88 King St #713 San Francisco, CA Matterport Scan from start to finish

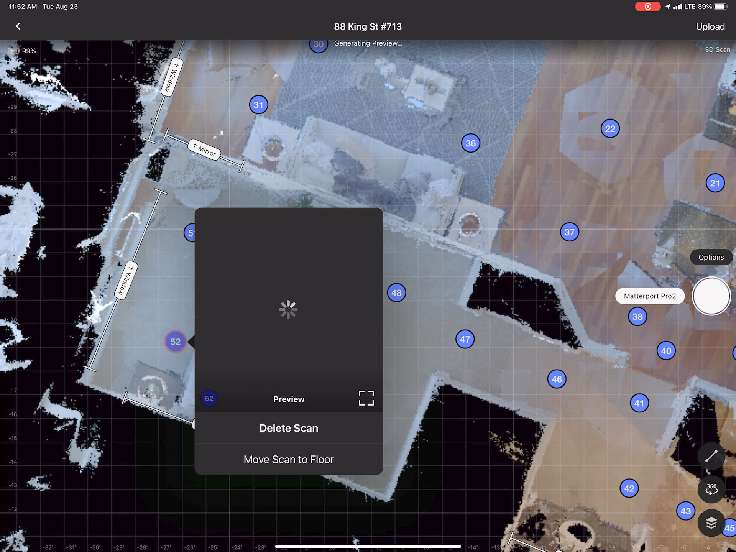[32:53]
Now that I have the primary bedroom done, I'm gonna go and fill in the two closets that are here.
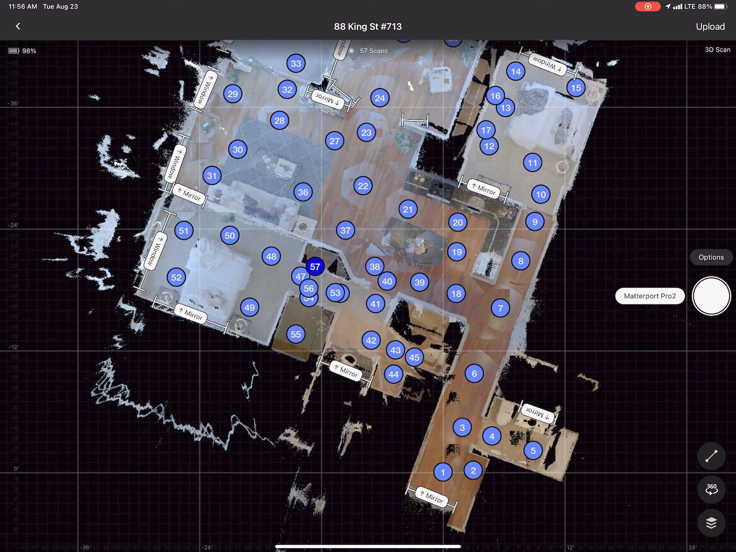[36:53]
And there you have it. So I will upload this to the Matterport account.
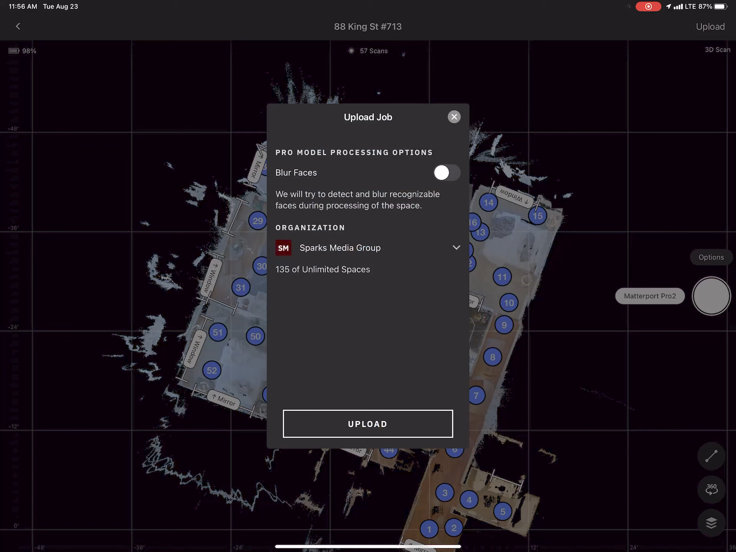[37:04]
I always select the blur faces, even though there was nobody in the shots. And that's quick, it uploaded very quickly. All in all, this 3D tour took about 35 minutes, give or take, to complete.
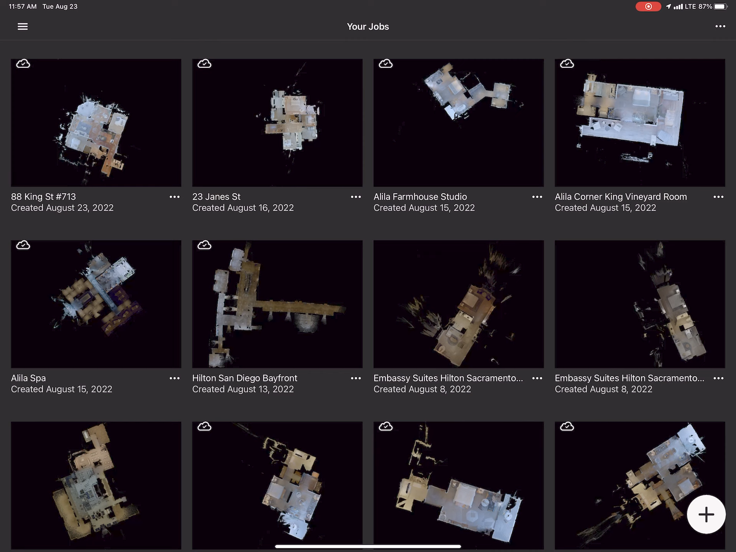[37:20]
And I'll put the link to the tour in the description. Thanks for watching.